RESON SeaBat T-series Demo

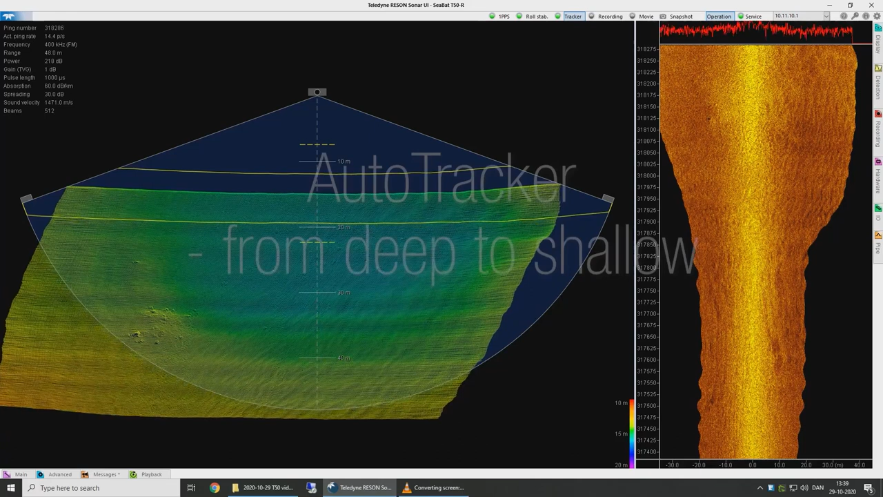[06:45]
and you will not have any detection below the Seabed from potential second returns. Let's take a look at Tracker performance while we go from deep 50m up to very shallow. Notice that Tracker is enabled up here. There are no manual changes. Tracker is in control of everything, and you can see over here how the range setting is slowly changing from 40m to 44m, 42m, 38m, and so on. Tracker is completely in control of our range setting.
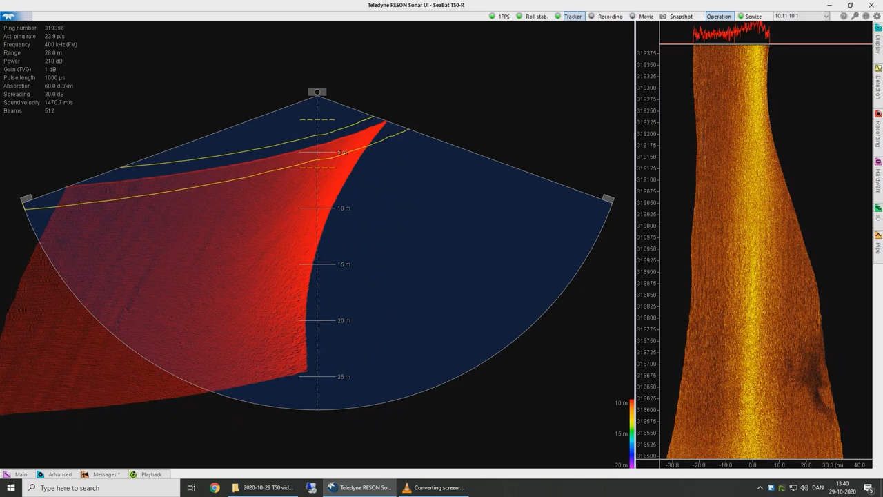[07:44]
Notice how the adaptive gates follow the slope up, and you have no noise. You have no detections above the adaptive gates, and you have no detection below. A dataset collected with adaptive gates and Tracker enabled is typically a dataset that doesn't require any post-processing.
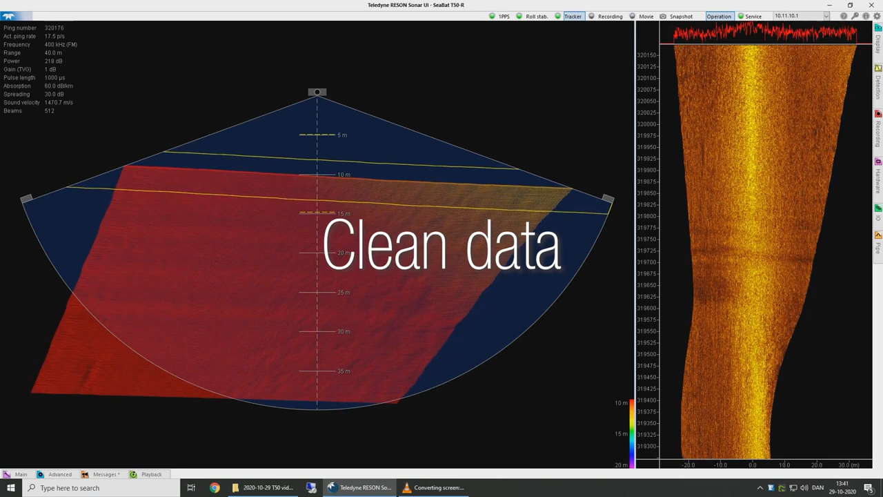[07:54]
Let's see how Tracker performs as we go from shallow out to the deep.
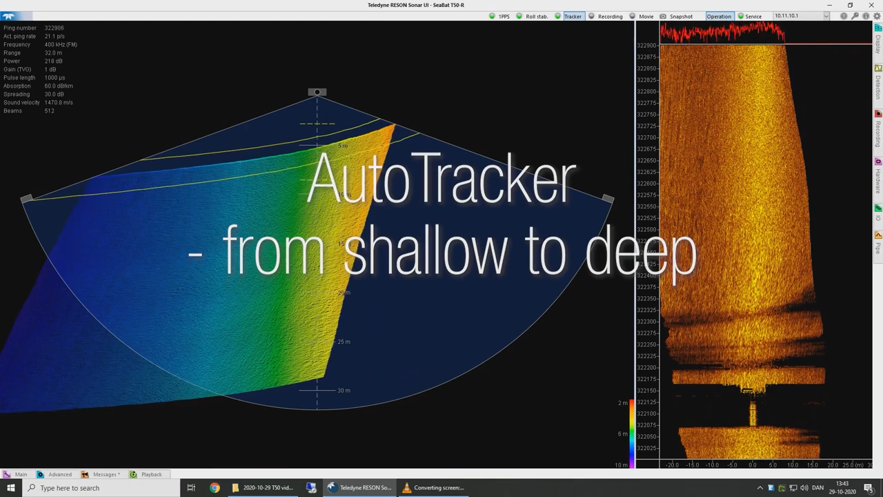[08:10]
Notice the adaptive gates. They follow the seabed very nicely. We are now turning the boat to the port. And we will see the range changing from 27m to 26m,
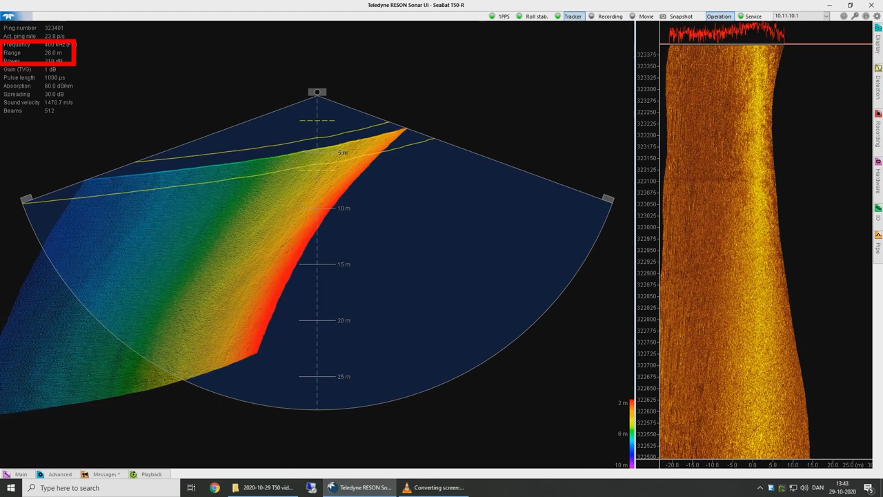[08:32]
and they will slowly start to increase in a few seconds.
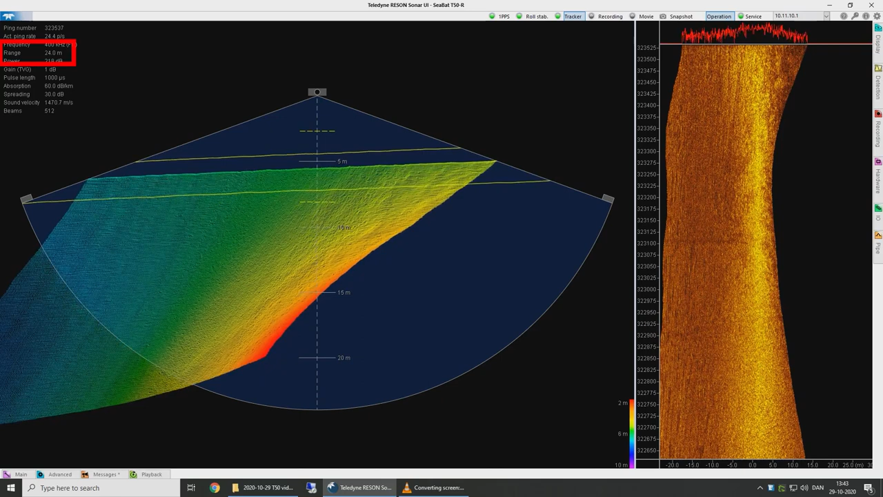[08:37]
Tracker continues to use the optimal range setting for the depth in question.
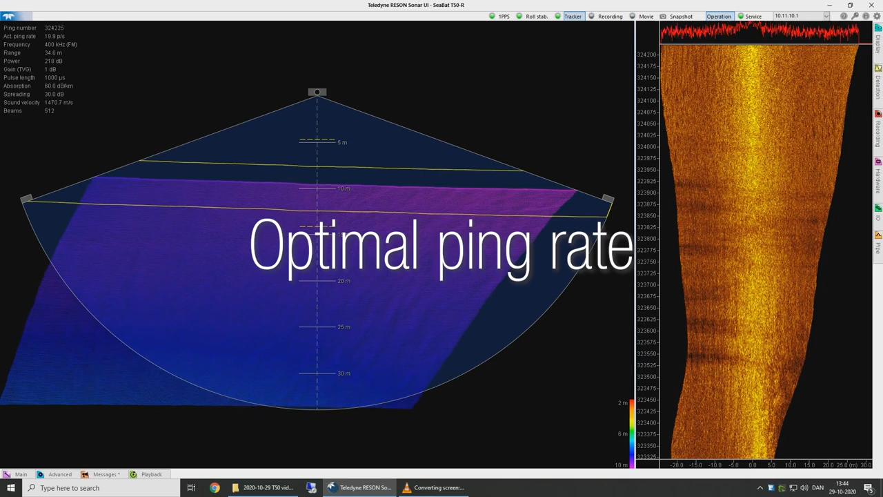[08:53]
That means that we are always pinging with the ideal and optimal ping rate. That's important because ping rate means survey speed.
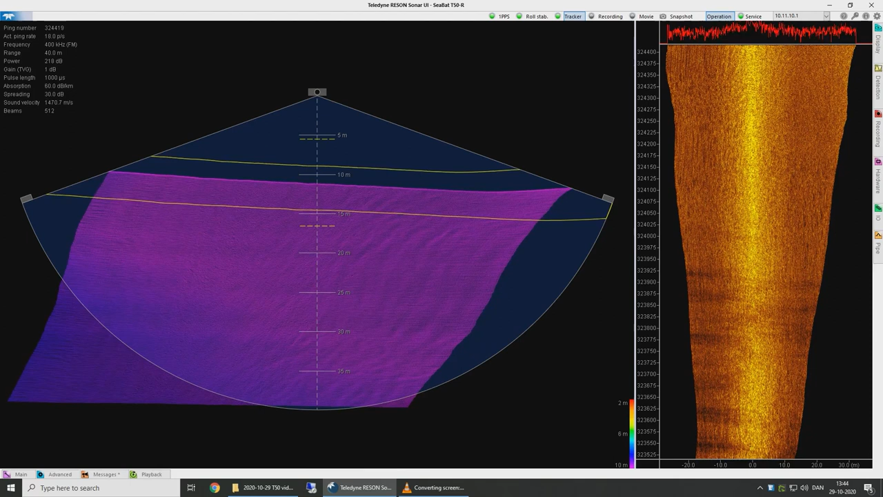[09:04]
So the more ideal ping rate, the higher the survey speed and the shorter the survey time. Normalized backscatter is a CBAT unique data output that provides true backscattering strength in real time.
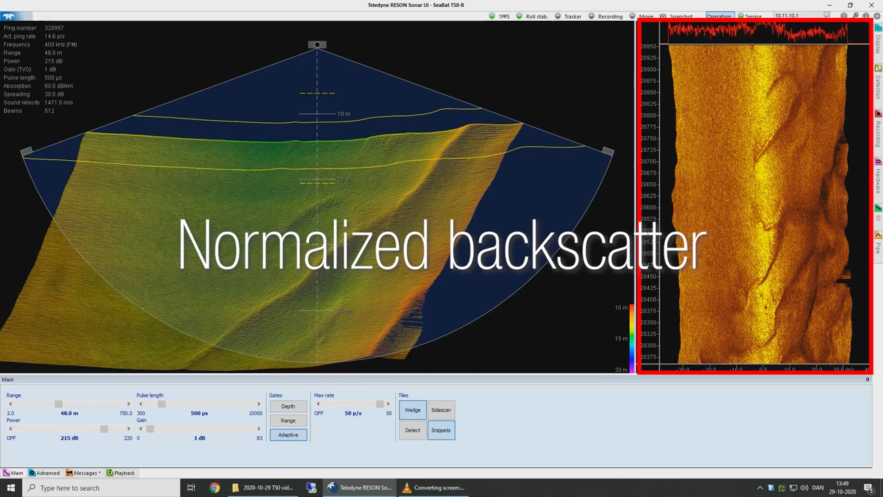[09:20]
That means the data has already been compensated for changes to all basic sonar settings.
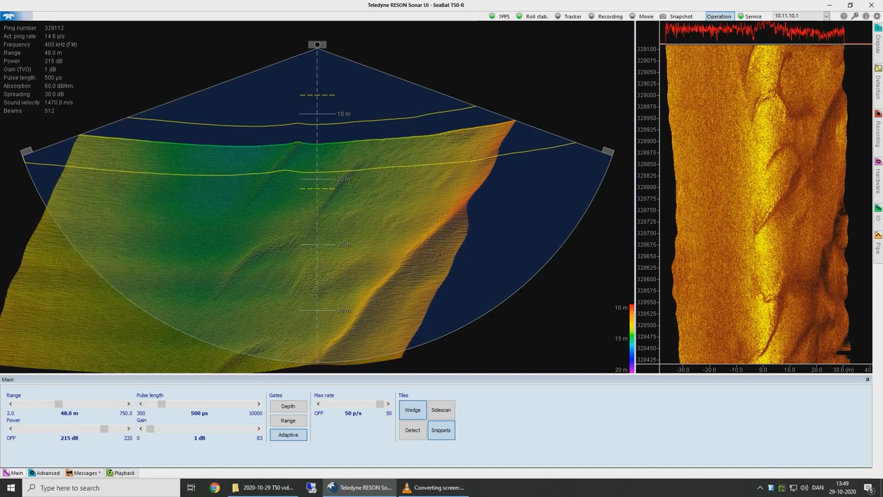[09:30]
You can see that Tracker is turned off now. Now if the sonar settings would change, pulse length for instance, that would normally have impacted the intensity return in the backscatter. But with CBAT normalized backscatter, we don't see any changes. Because it is true backscattering strength. Let's change the pulse length, and you'll notice there are no changes to the backscatter intensity.
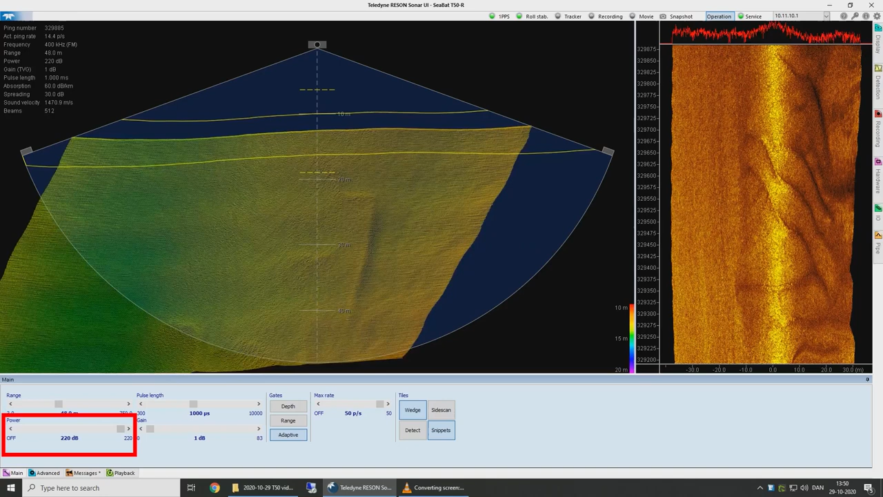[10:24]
Similarly, we can also change the source level power output. And again, as you can see, the backscatter is being compensated in real time. Normalized backscatter is designed for CBAT classification. With normalized backscatter, the software manufacturers don't have to compensate for anything related to the sonar.
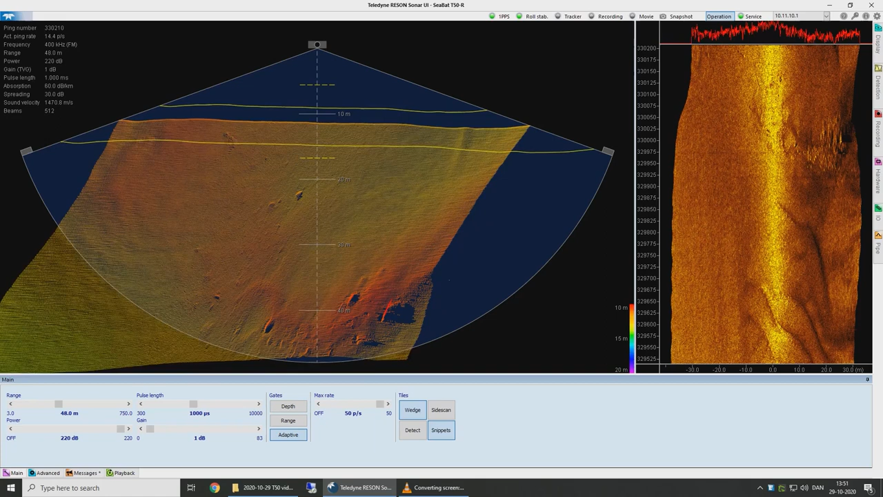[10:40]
That is already compensated for by us. Normalized backscatter and Tracker Autopilot go hand in hand.
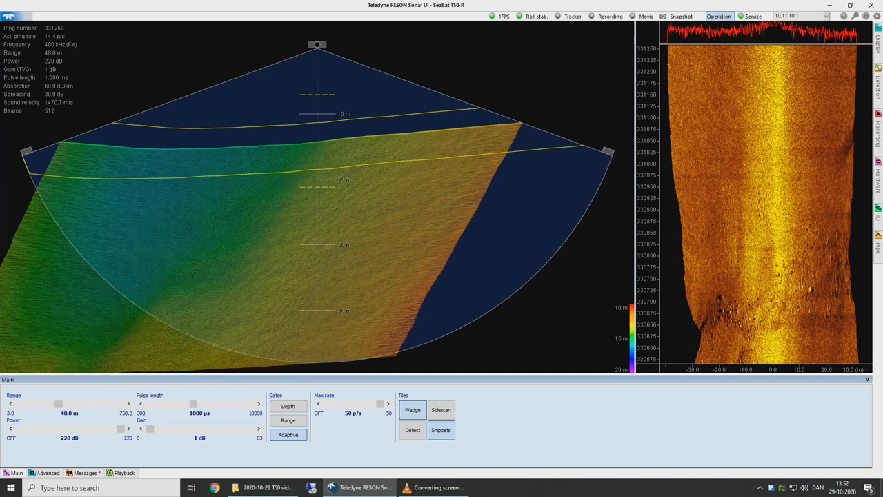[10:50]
Tracker will adjust all your basic sonar settings to adapt to the environment. Under normal circumstances, that would mean that the backscatter response changes continuously as a result of the different sonar settings. However, thanks to normalized backscatter, the CBAT backscatter response is corrected for the sonar settings in real time. This means that if backscatter is part of your deliverable, you can freely change the sonar setting or run Tracker.
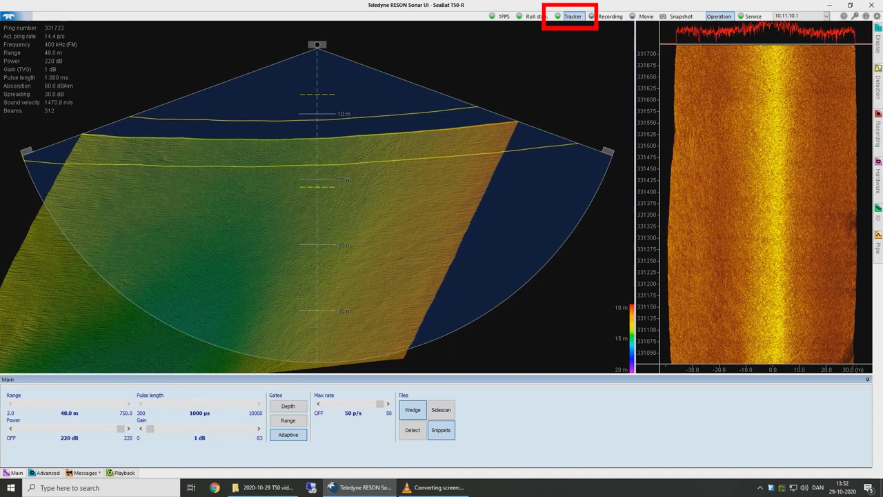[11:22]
Let's test this. Let's test this. Tracker is turned on now. All the settings are now controlled by Tracker and you will notice there are no changes to the intensive return in our normalized backscatter.